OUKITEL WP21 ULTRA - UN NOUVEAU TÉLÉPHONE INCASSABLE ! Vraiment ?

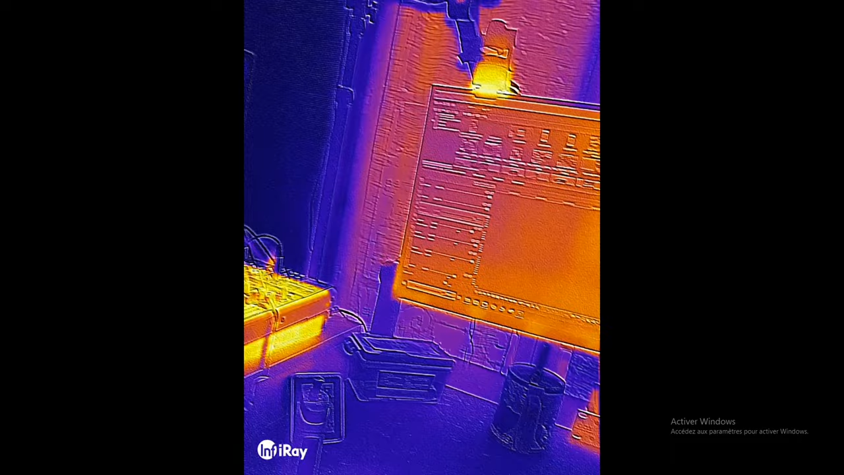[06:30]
Et vous allez pouvoir voir un petit peu ce qui crée de la chaleur dans votre pièce ou voilà, où vous voulez en fait.
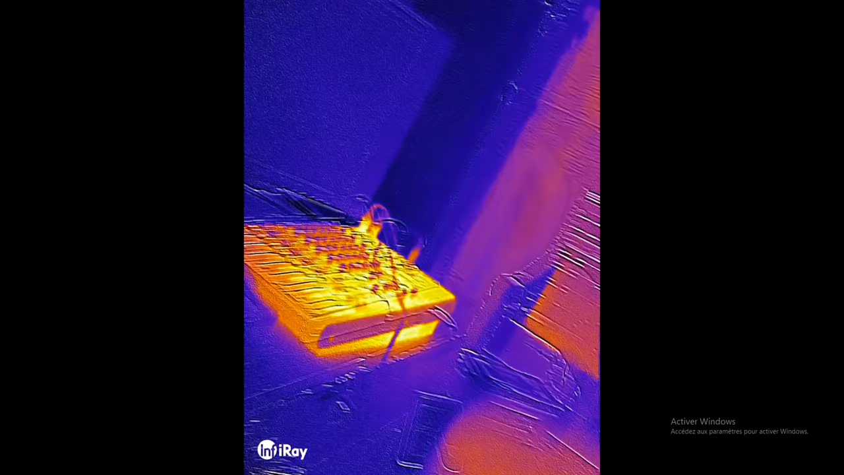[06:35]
L'objectif fait 5 mégapixels, mais pour ce genre de choses, c'est largement suffisant.
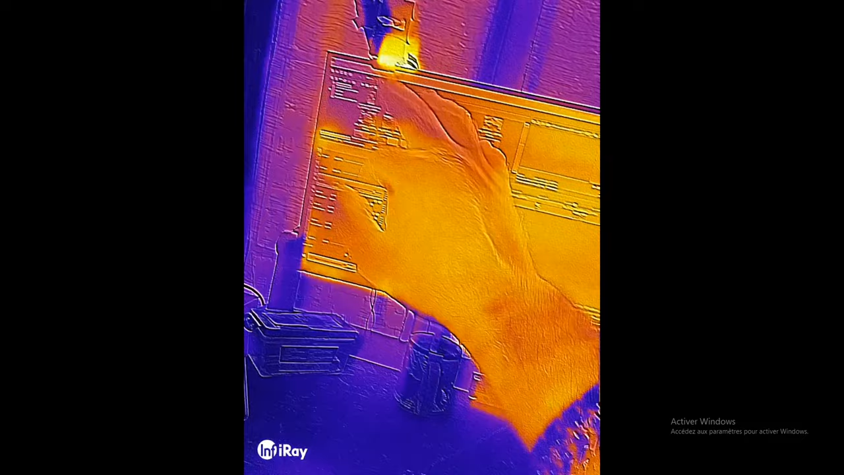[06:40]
De toute façon, on se voit plutôt mal prendre des souvenirs de vacances dans ce format-là. Donc, c'est vraiment histoire de voir un petit peu ce qui crée de la chaleur dans votre pièce ou quoi.